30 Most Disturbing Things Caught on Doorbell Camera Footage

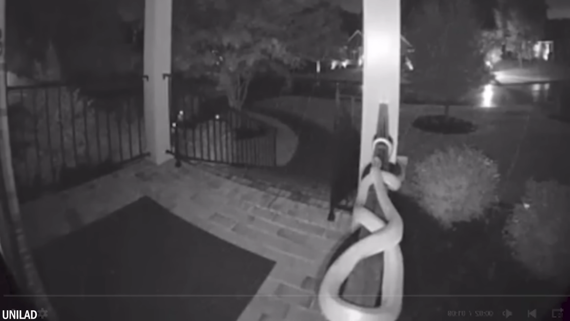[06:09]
In another incident on March 27, 2018, residents of Spring, Alison Keller and her husband, had a similarly frightening encounter, captured by their doorbell camera. They were awakened at night by a notification on their phone about activity at their front door. Upon checking the live feed on their doorbell camera app, they were then confronted with the sight of a large snake coiling around the door.
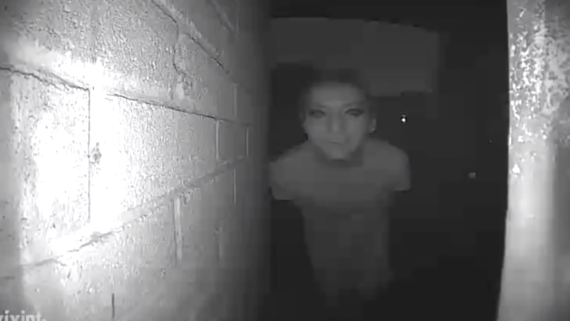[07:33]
But by the eighth time, he saw a scary man with dark eyes at his door. He shared the picture he took on Reddit. The strange thing about this story is that the man hasn't posted anything since, so it's unclear exactly what it had been. One thing I know for sure, I would have been shocked to see this terrifying figure standing at my door in the middle of the night. Number 21.
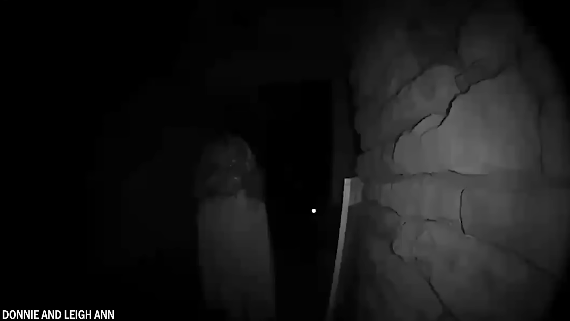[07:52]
What seemed like a quiet neighborhood in a peaceful evening was quickly disrupted by a disturbing figure wearing a doll mask.
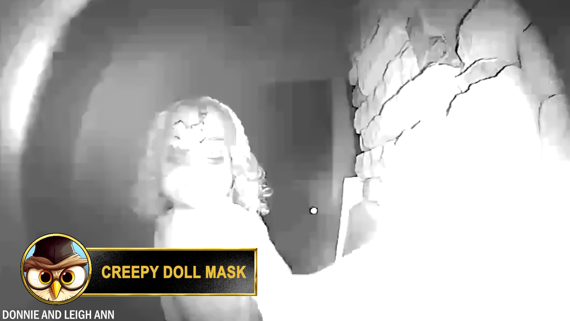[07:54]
This video was captured on the homeowner's doorbell camera.
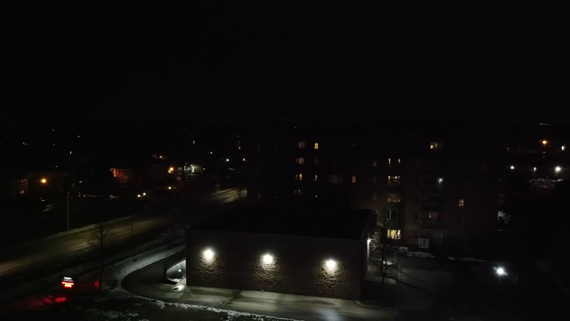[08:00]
There isn't much known about the video, but the fact that the figure emerges from the darkness is unsettling. What makes it even creepier is that it appears to be a young girl with a large broken doll head, eerily close to the doorbell camera.
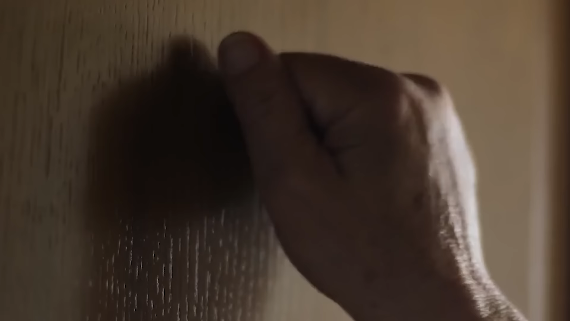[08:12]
With measured steps, the girl reached the threshold and knocked on the door. She stood there eerily still for a few moments before looking into the doorbell cameras. Normally, you only see this kind of creepy moment in the horror movies.
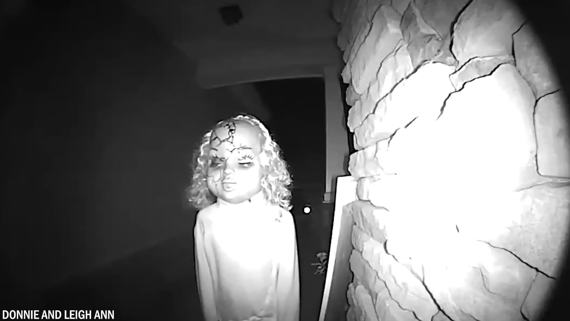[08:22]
The broken doll head takes on a sinister appearance, intensifying the horror of the movement.
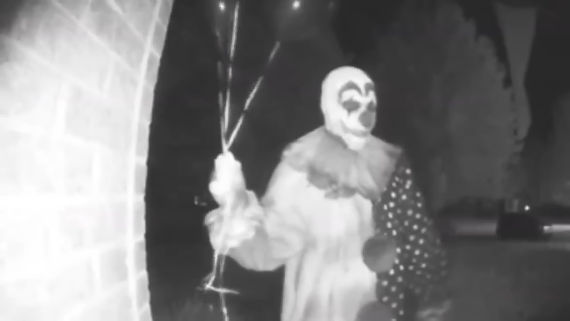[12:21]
If you look closely, the clown stands still in the darkness for a while, with balloons in his hand to observe the situation from afar.
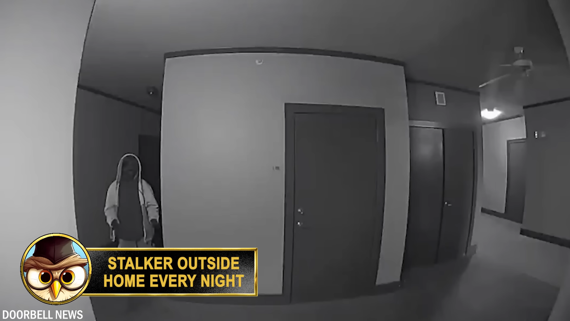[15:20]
In a disturbing incident from Dallas, Texas, a woman recounts chilling tales of a stalker lurking outside her apartment door every night.
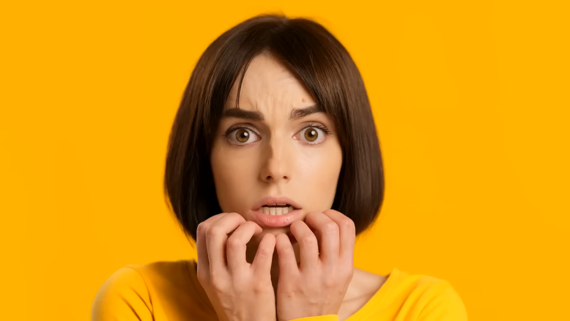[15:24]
From October 31st to December 2021, the victim has been dealing with this.
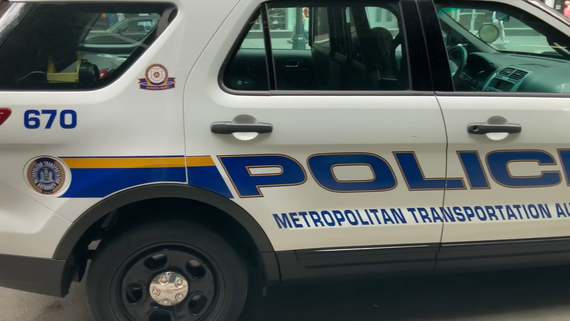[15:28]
The unsettling presence of the individual has prompted her to seek help and protection from local authorities.
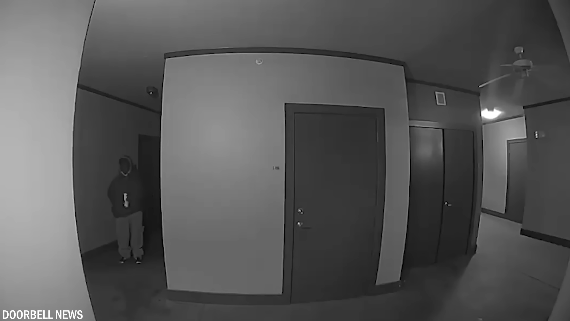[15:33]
According to the victim's testimony, the stalker has a persistent and unsettling presence outside her apartment, facing serious concerns for her safety and well-being.
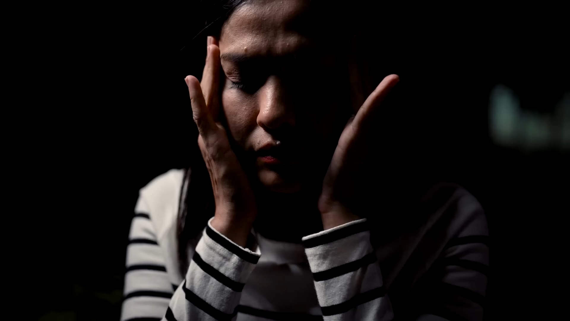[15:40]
Despite her repeated attempts to seek help and intervention, the situation remained unsolved, leaving her feeling vulnerable and unprotected.
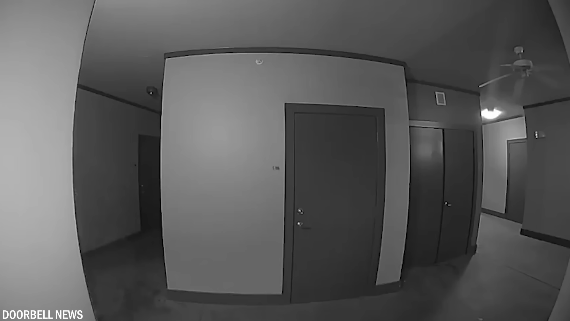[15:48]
Video footage captured by the victim's doorbell camera shows the stalker lingering outside her door, staring intently at the door window.
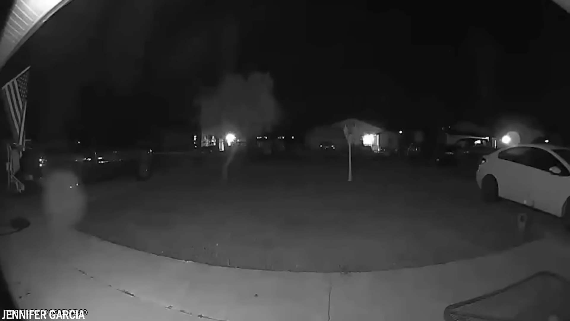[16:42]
On the right side, an orb appears, moving slowly as if aimlessly wandering through the front yard, until it eventually disappears again. Do you think the ghost has disappeared here, or could it have actually entered the house? Number 10.
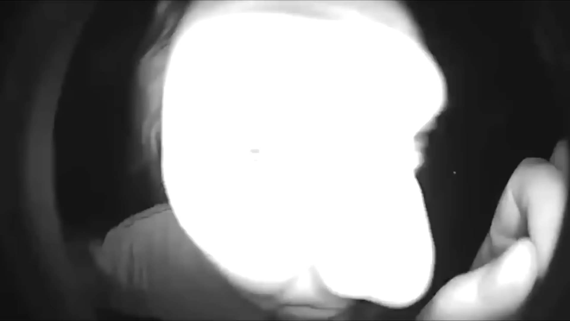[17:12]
What do I do? The man keeps mumbling to himself until he finally walks over to the window to see if anyone's home.
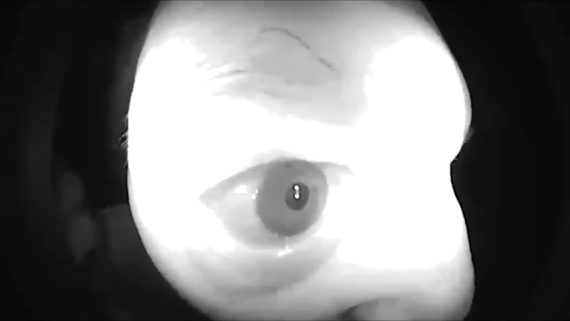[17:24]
Then he walks back and looks into the camera again.
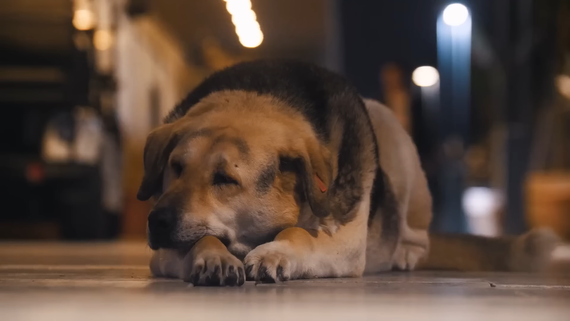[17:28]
At one point, he tries to get the door open, after which he calls out that he's looking for his dog, Fido.
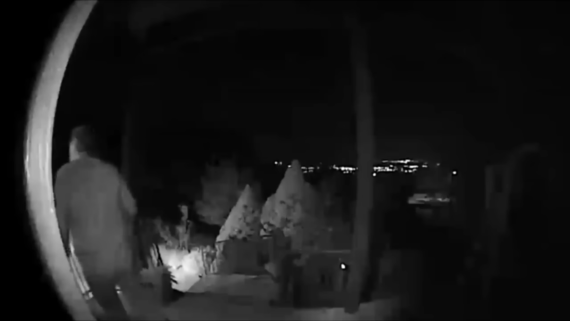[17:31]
After getting no answer, the man walks away again, muttering to himself some more.
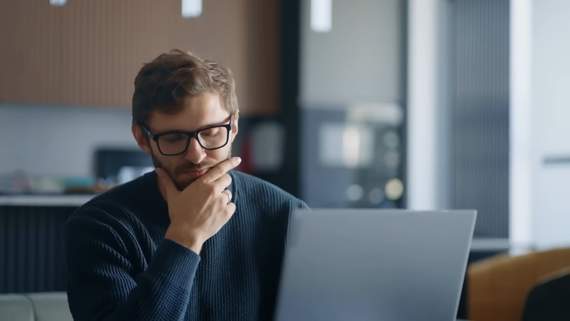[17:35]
Do you believe this man, or what could he be doing in the middle of the night? One thing I know for sure, if I saw someone's eyeball deep in the night in my doorbell camera, I would be very shocked.
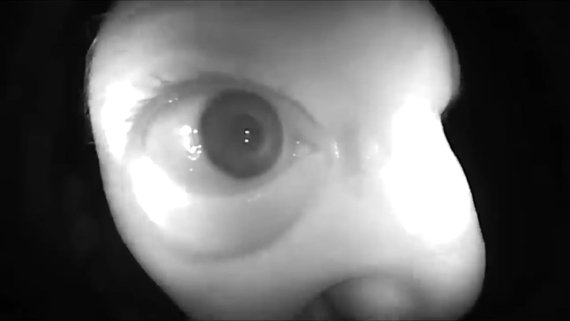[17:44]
Number 9.
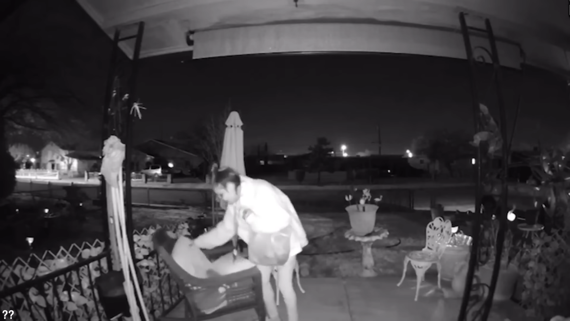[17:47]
This incident took place in Albuquerque. It's the middle of the night, so you definitely don't want to see anyone come into your front door,
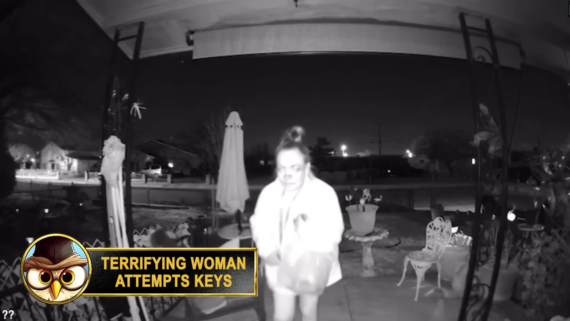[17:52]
but you especially don't want to see this woman.
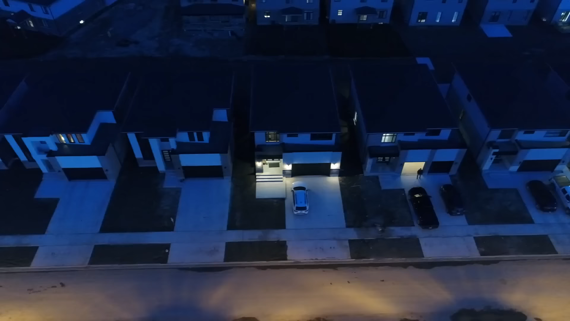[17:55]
First, she approaches and knocks, then she moves to the patio furniture and appears to steal some of their belongings.
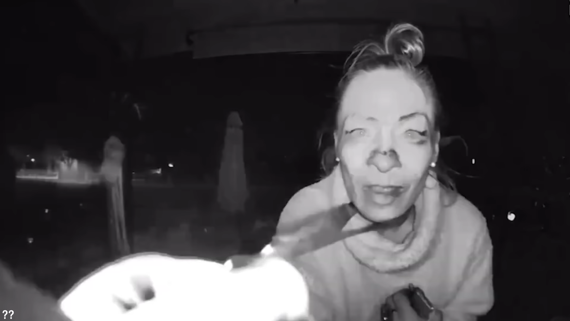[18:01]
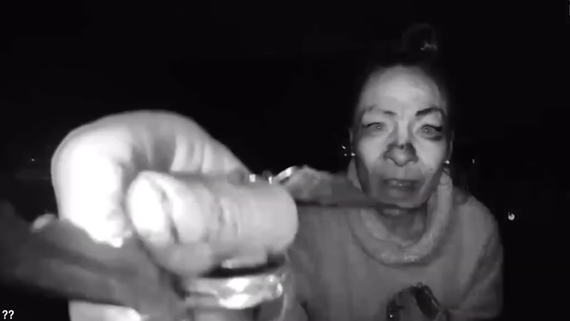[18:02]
After rummaging around for a while, she actually finds a key.